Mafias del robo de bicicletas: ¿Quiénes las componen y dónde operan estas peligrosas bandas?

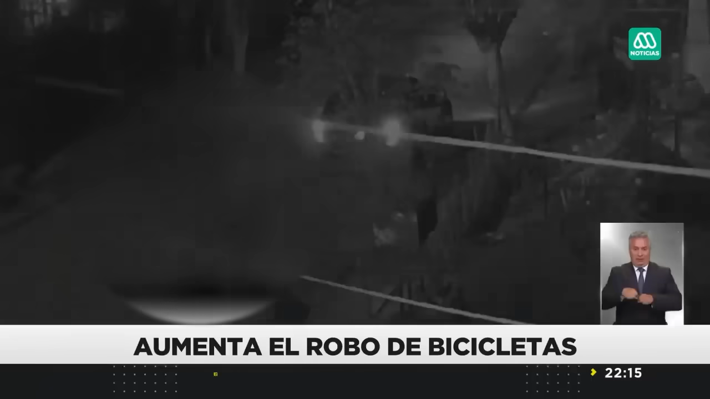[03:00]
Pero este tipo de robo no se detienen. En este registro vemos cómo este auto intercepta al ciclista. De él descienden cuatro delincuentes. Uno de ellos la amenaza con un cuchillo. El ciclista intenta escapar, pero los delincuentes se abalanzan en contra de él y lo comienzan a golpear, robando su bicicleta. Me botaron, uno sacó un cuchillo. Aún estando en el piso me empiezan a pegar las puñuelas. O sea, no tuvieron compasión.
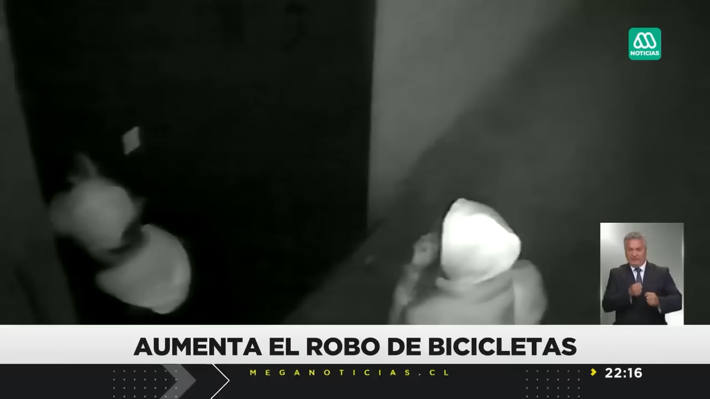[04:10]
Entran, ingresan los dos, pasan al local, revientan los candados de nuestro galpón y empiezan a sacar las cosas, cargan un carro que nosotros teníamos.
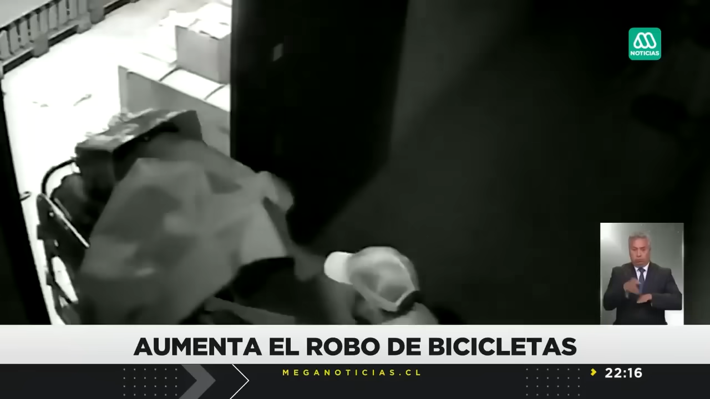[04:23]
Ellos están aproximadamente una hora en ese lapso y se llevan las dos bicicletas más caras.